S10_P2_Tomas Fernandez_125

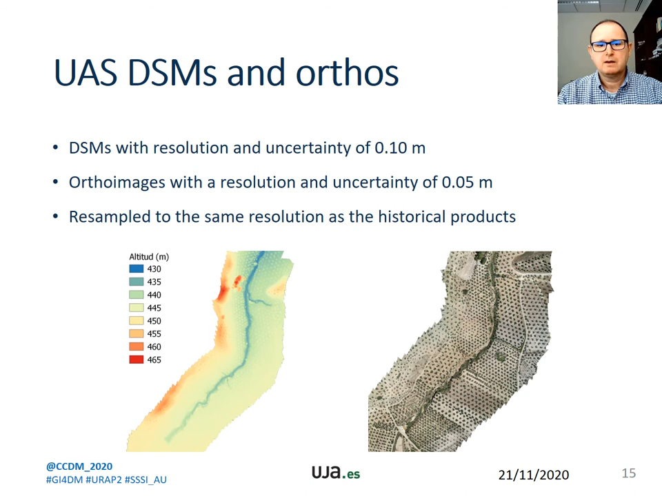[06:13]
Both products are resampled to the same resolution as the historical products. DCMs. The calculation of differential models from DCMs allows the detection of areas than that do go vertical displacements,